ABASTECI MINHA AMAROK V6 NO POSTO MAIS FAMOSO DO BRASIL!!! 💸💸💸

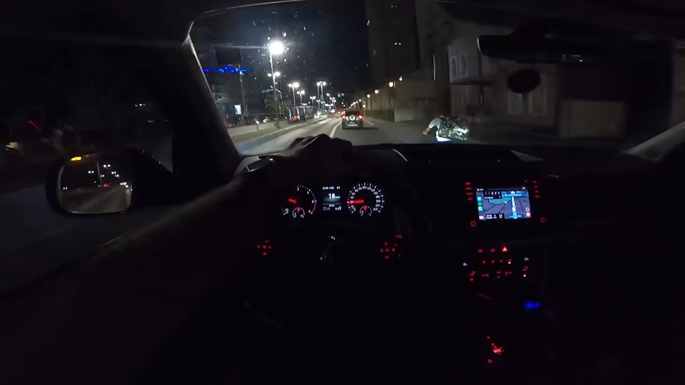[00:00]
Fala gurizada, beleza turma, como que vocês estão, ó, vai fudir de bike, o túnel tá fechado ali, tá uma zona aqui, gurizada, engarrafamento uma hora da manhã em São Paulo Tamo em Sampa, meu,
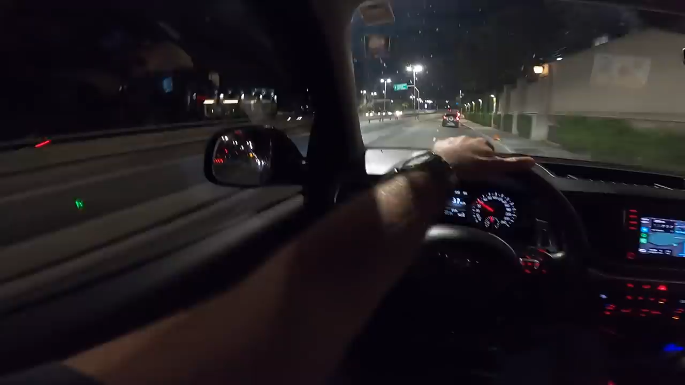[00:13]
tamo em Sampa, tamo indo lá pro começo da vinda da Europa, já passamos por ela, mas agora eu quero voltar lá no comecinho Pra dar um rolê lá, que eu gosto de dar um rolê lá quando eu vim aqui, turma, eu gosto de passar lá, ver Lamborghini, ver Ferrari, ver os trens que a gente não vê lá, sabe? Eu não gosto só de caminhonete, eu gosto dos carros maços também
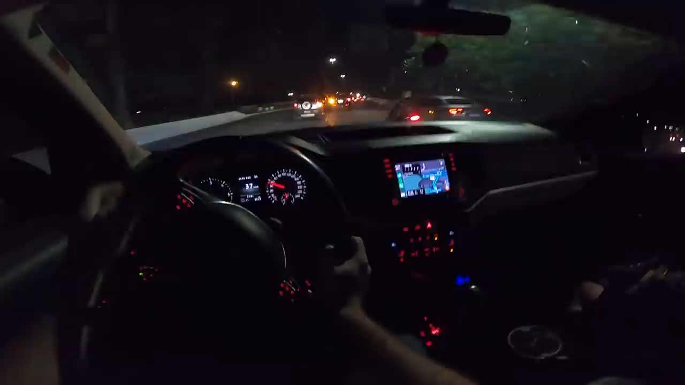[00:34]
Tamo aqui, ó Vamos chegar lá, gurizada, tamo no trecho aqui
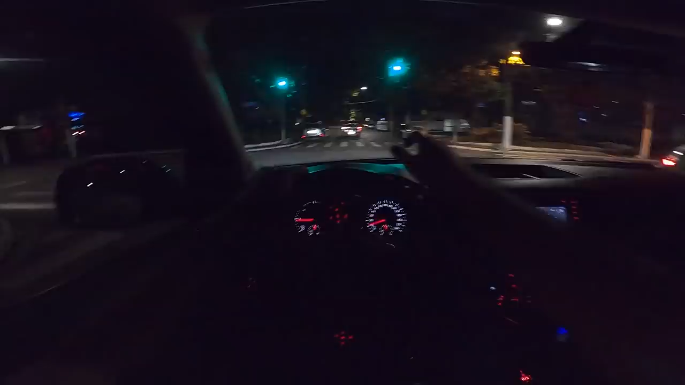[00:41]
Achei uma Hilux, primeira, segunda caminhonete que eu vi, eu acho E chegamos na Europa, gurizada
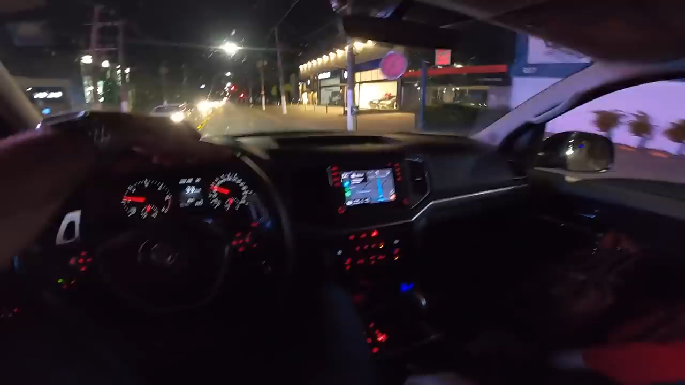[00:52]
Só veículos, ó os seminovos ali, ó, Cayenne, Ferrari, Lamborghini Olha lá, gurizada, nossa, não sei nem o que é aquilo, véi Só sei que é blindado Cara,
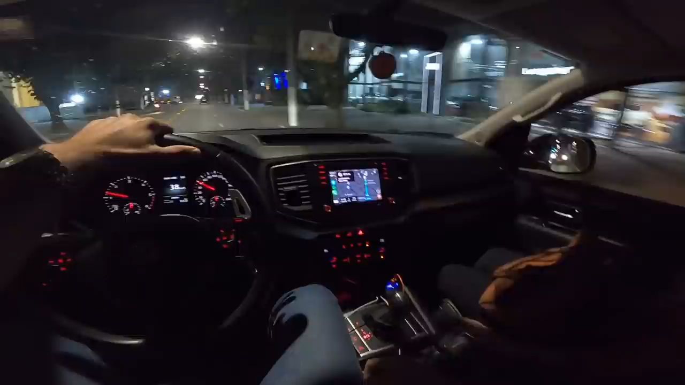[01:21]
Um Cayenne aqui atrás da gente Radarzinho Não, Caimã parece Não é Cayenne, não Ninguém tem medo de radar aqui, não? Só eu? Todo mundo tá chegando pau Caramba, véi Tô muito cagão Que foda que você tá indo aí, cara Todo mundo te chega com pau, você viu?
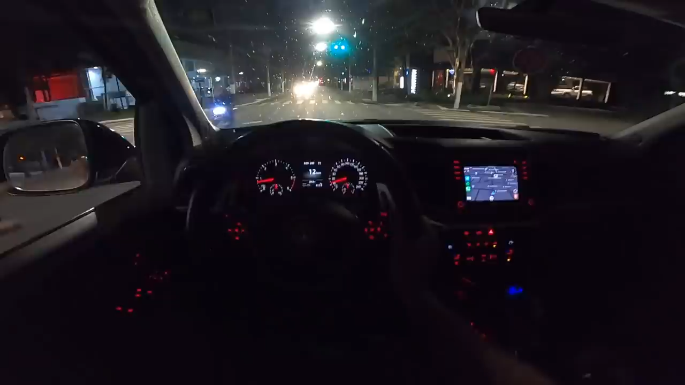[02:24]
Toyota eu não passei ainda, mas Primeira caminhão que eu vejo no showroom, ó BM
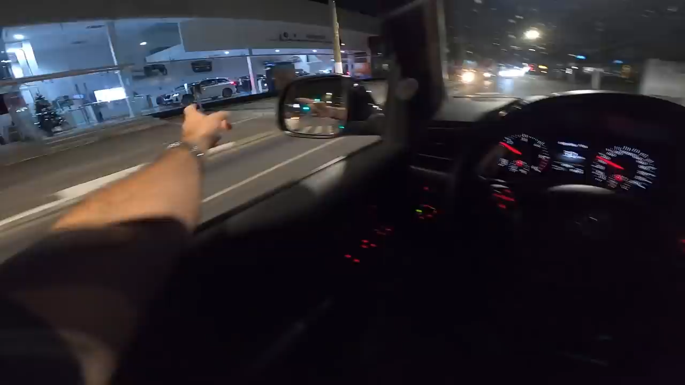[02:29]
Mercedes
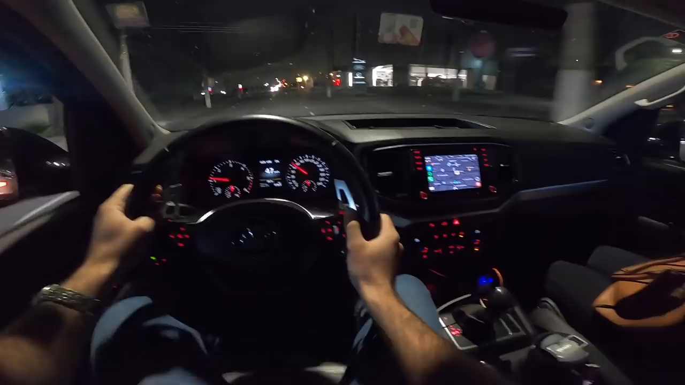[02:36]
Puta, postinho tá fechado, velho Olha, Maserati,
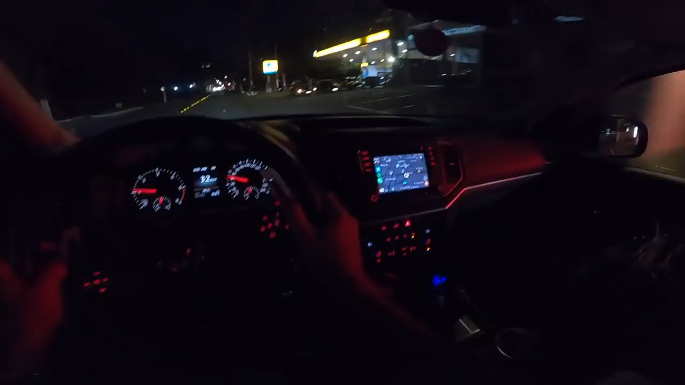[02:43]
gurizada Maserati Puta, tô tendo um rolezinho aqui, velho Mas é de carro Maserati O rolezinho aqui, gurizada Caralho, velho Mercedes ali, ó